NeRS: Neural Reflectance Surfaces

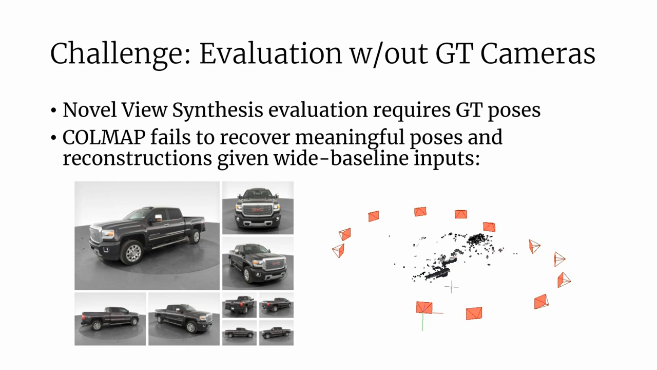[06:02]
In addition, objects often exhibit specularities and lack textures, making it difficult to find correspondences. While classical methods that recover precise camera poses fail, learning-based approaches,